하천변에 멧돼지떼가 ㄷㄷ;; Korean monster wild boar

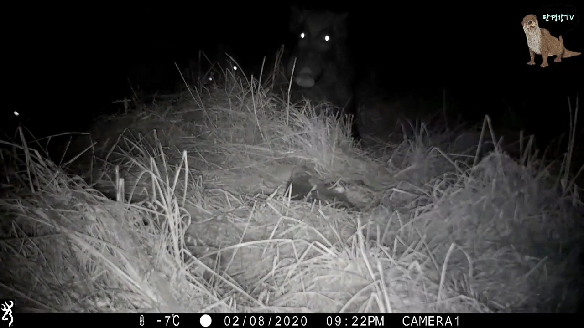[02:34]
멧돼지가 찍혔어요 삭 찍으려고 논 자리에 멧돼지가 찍히다니 그것도 한 마리가 아닌 가족 무리입니다 토끼 냄새를 맡고 온 것 같은데 관심을 보이다가 뭔가 수상한 느낌을 감지했는지 바로 도망가네요